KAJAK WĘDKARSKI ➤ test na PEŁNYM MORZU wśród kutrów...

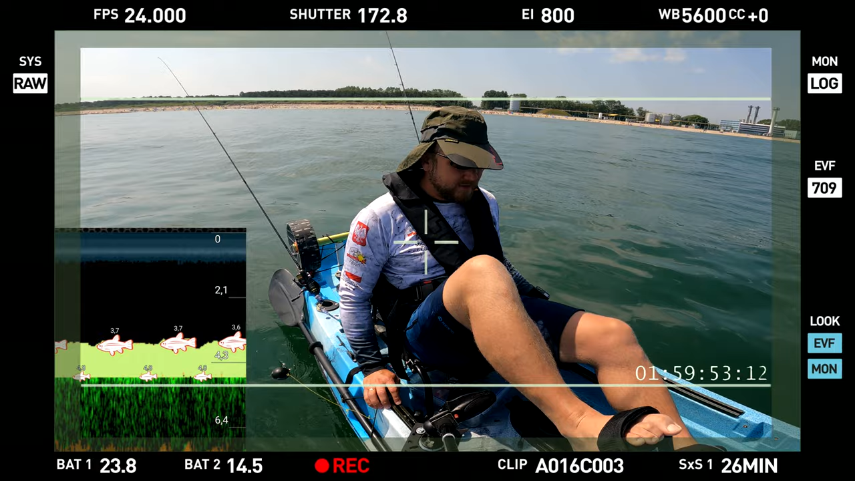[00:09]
Taka ciekawostka, nie wiem jak to interpretować słuchajcie, na pewno tam u góry nie ma żadnej ryby,
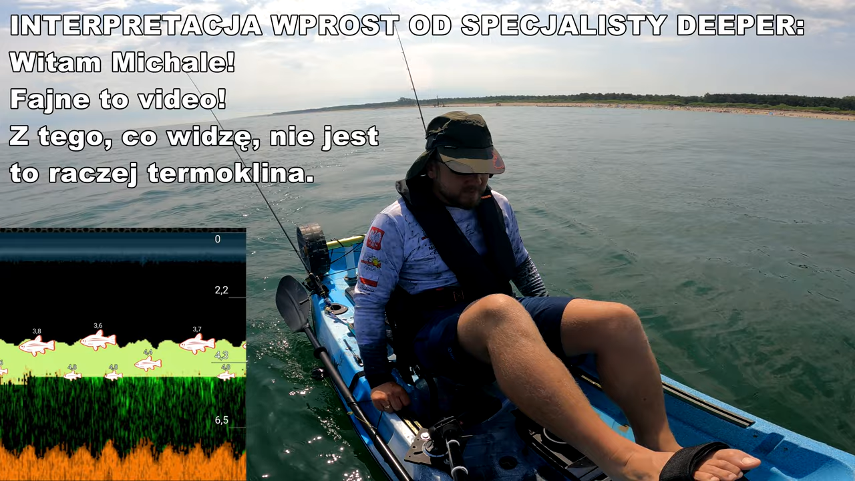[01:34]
spoko, 7 metrów, 7,5 metra No to tak dosyć fajnie Taka ciekawostka, nie wiem jak to interpretować, słuchajcie
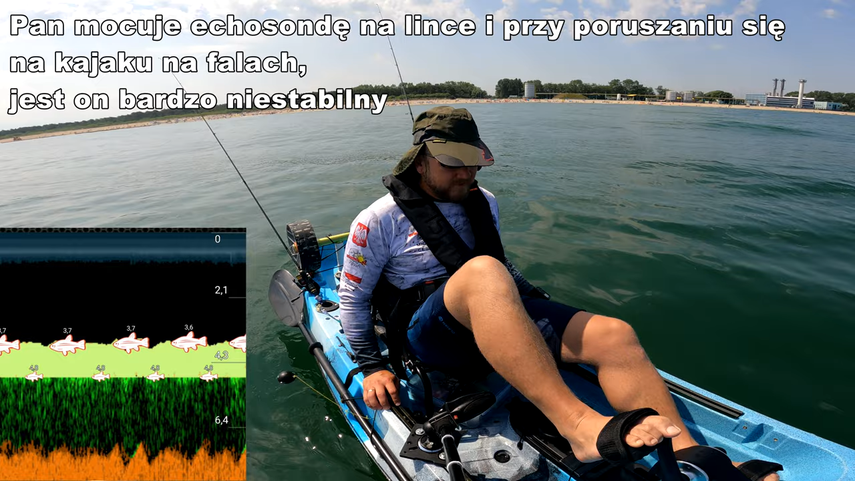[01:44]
Na pewno tam u góry nie ma żadnej ryby Może spróbujemy na delikatnie, Kongerem, Streeto-Aerem Zamykamy to, bo jak to będzie otwarte,
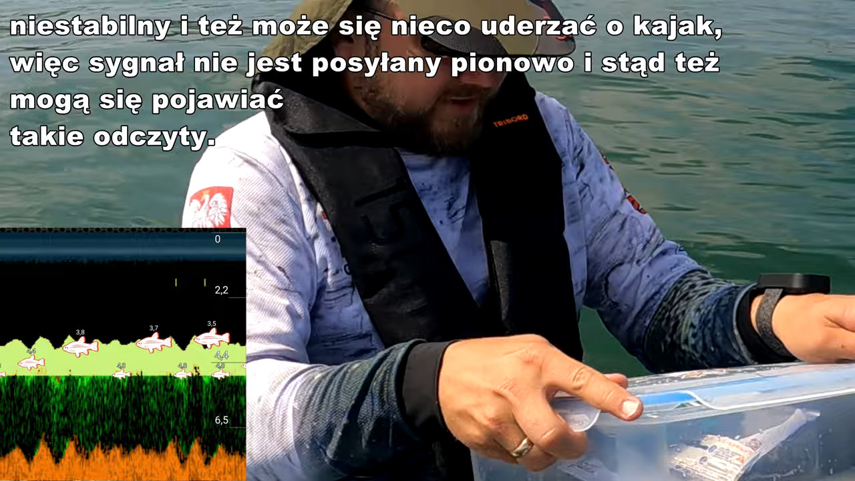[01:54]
a my się wyglebimy, to na pewno wody odporne nie będzie
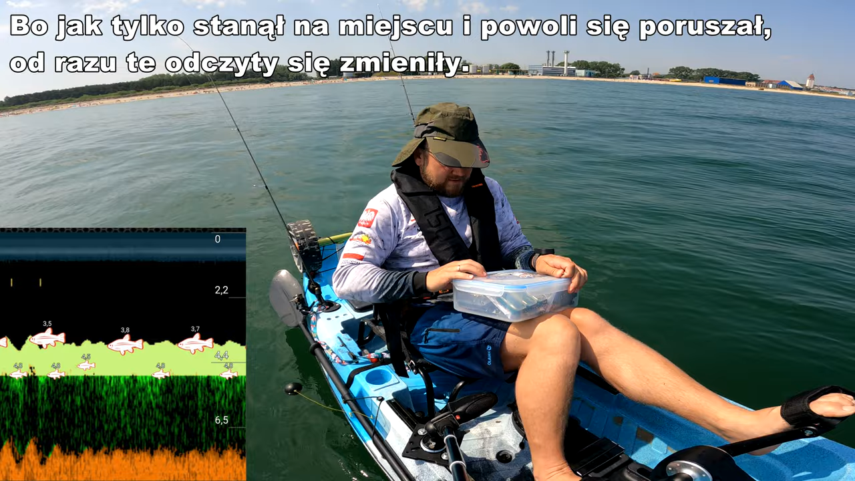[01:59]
Ta-da Ale Dipper cały czas wskazuje, że coś tam jest Tylko w połowie wody,
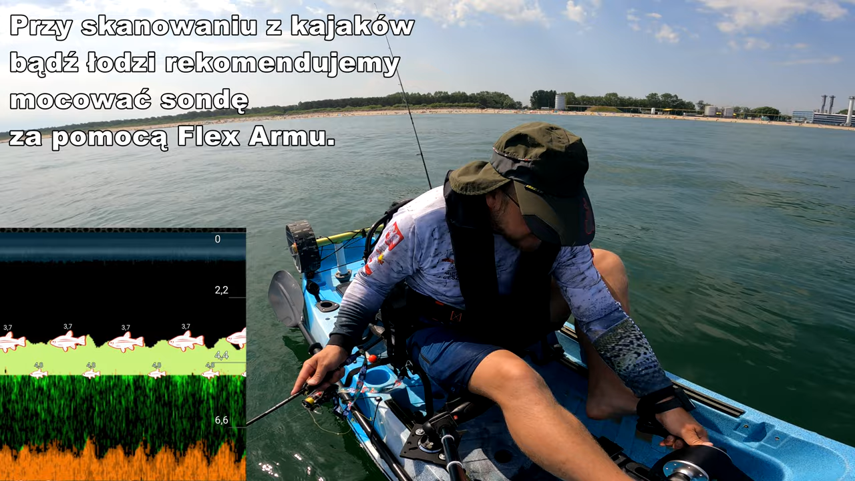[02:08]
to wygląda, nie wiem, dziwnie jak termoklina Ciężko wyczuć
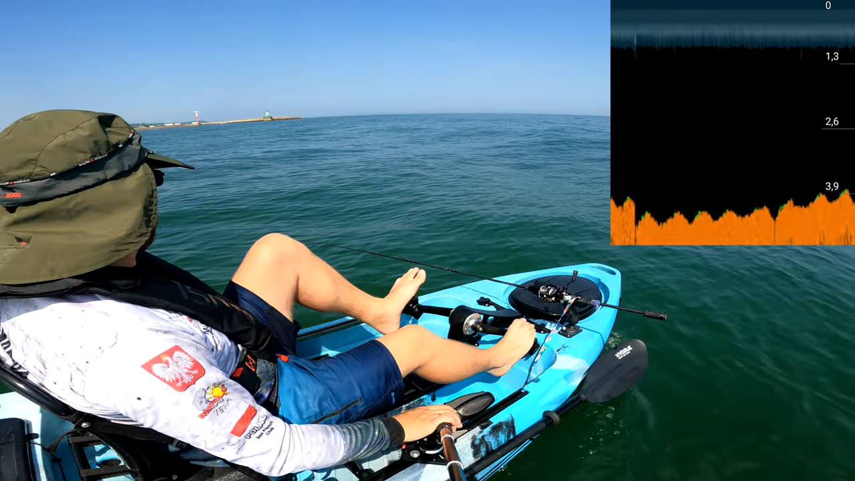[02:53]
Trolling mały za śledziem Zobaczymy, co tam nam Dipper powie Dipper się przestał odzywać A, bo się skończyła ta zielona, dziwna woda Tu taka może trochę ciekawostka, ale się ta woda skończyła i jest spoko Sąda to bynajmniej crazy Zobaczcie,